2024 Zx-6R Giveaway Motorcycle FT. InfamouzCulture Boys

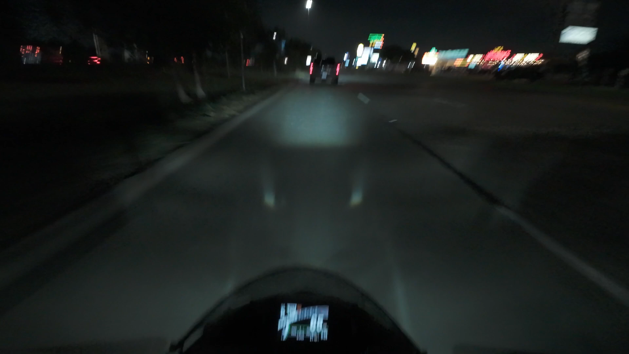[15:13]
There go the high beams. I was like, where the hell are the high beams at? I feel so weird not, like, seeing any mirrors.